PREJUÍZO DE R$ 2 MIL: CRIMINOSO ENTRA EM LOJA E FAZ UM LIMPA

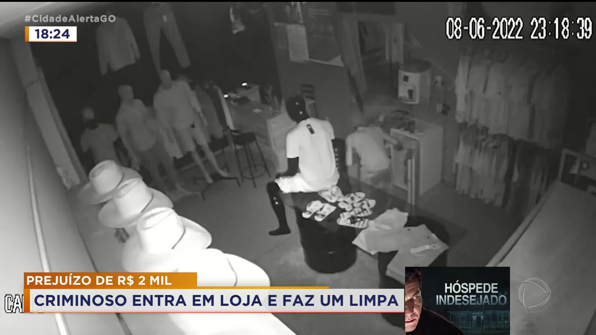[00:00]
O homem, para entrar no local, ele conseguiu retirar uma folha de blindex sem quebrar na tentativa de não fazer barulho. Em seguida, ele conseguiu arrombar a grade do estabelecimento.